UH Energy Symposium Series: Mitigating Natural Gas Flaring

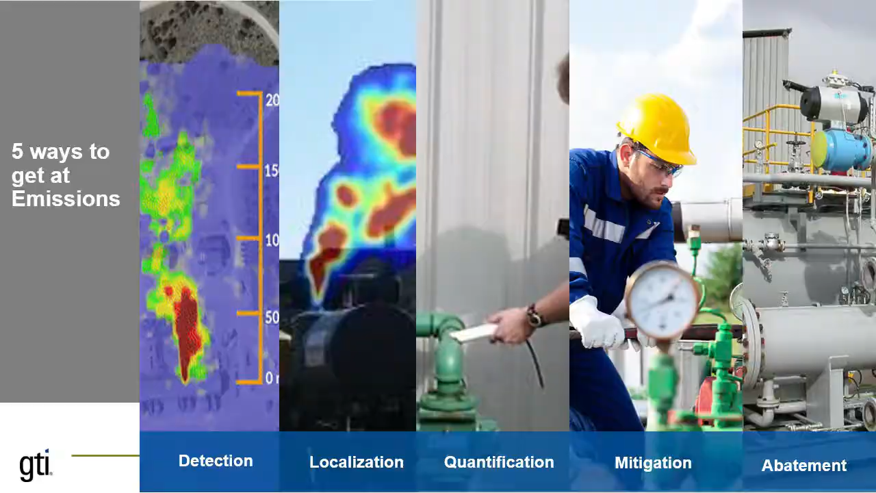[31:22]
there are five ways to get at emissions you can detect you can localize you can quantify you can mitigate you can abate detection localization and quantification tell you what the problem is and mitigation and abatement are forms of a solution for example uh an instrument that's designed to only detect emissions can't tell you whether the methane is seeing the methane that it's seeing is actually coming from a tank a flare a compressor a cowl or whether it's a permitted venting or whether some